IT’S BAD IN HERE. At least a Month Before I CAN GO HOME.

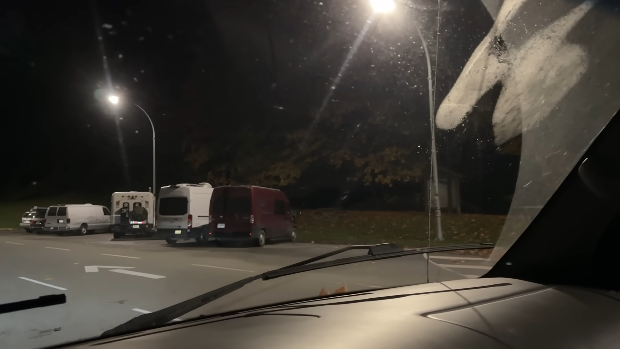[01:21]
There's some vanners over there and Mr. Loli's off-road right there in the middle.
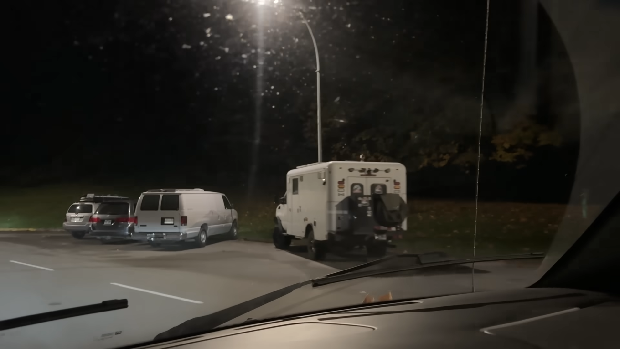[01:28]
Good morning bro. Have a good day hunting buddy.